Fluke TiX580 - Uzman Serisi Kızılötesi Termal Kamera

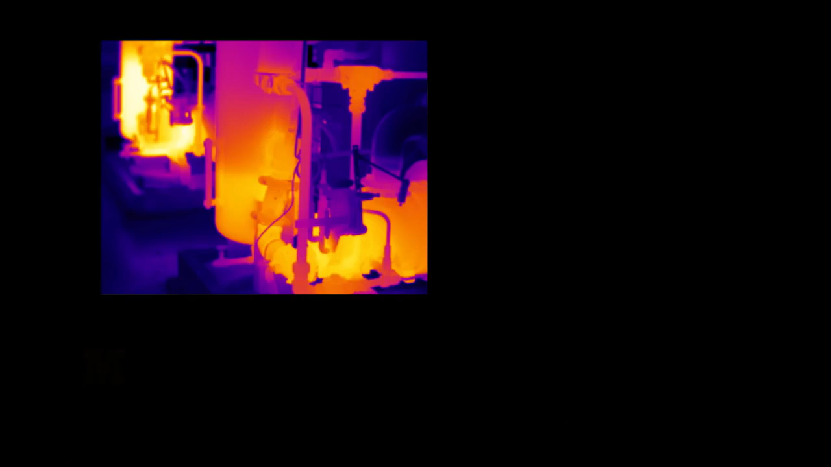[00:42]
multi
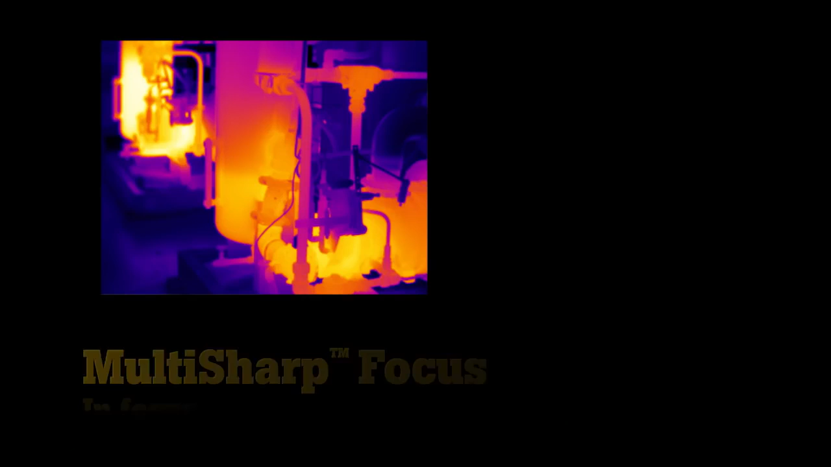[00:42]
sharp focus captures infrared images at multiple depths then combines them to create a single in-focus image throughout
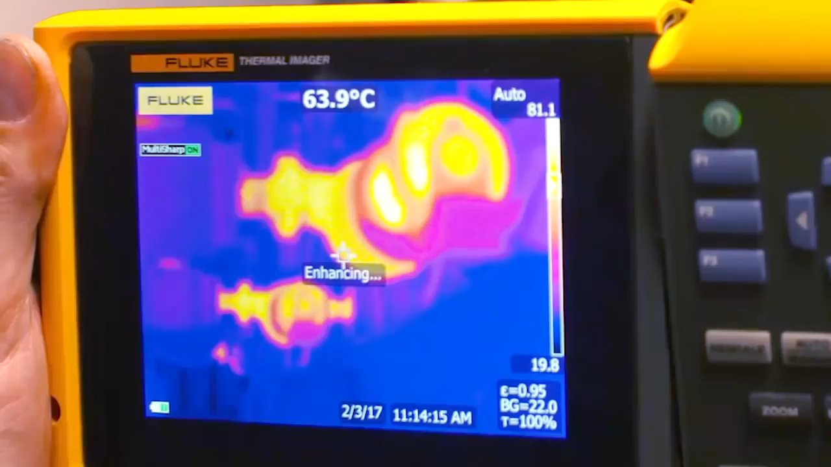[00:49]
On screen: spot 63.9°C
the entire field of view then take the mystery out of
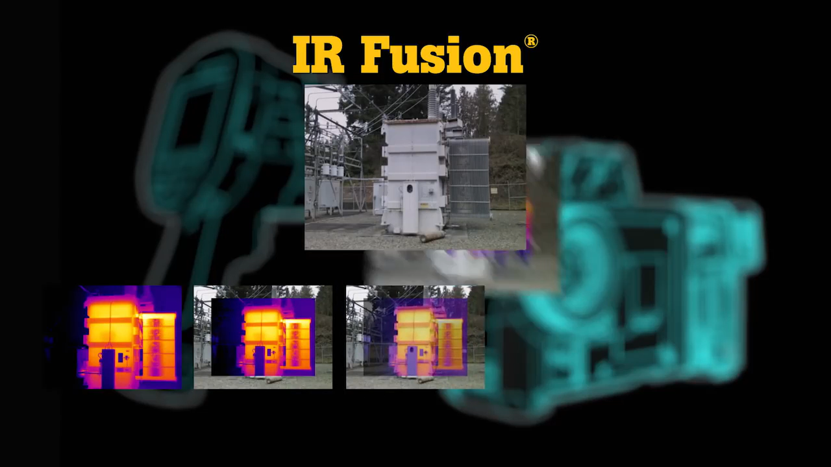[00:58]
than before with its five modes full infrared picture-in-picture auto
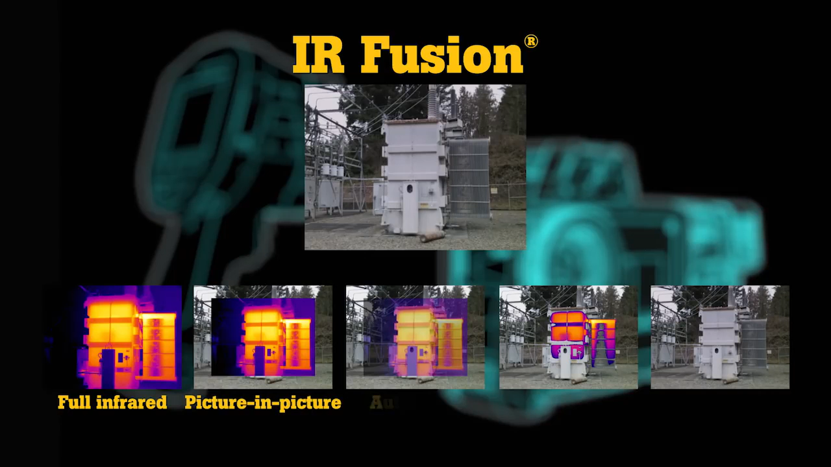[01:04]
blend IR visible alarm and full digital capture up to five additional photos with equipment details like serial numbers conditions or actual locations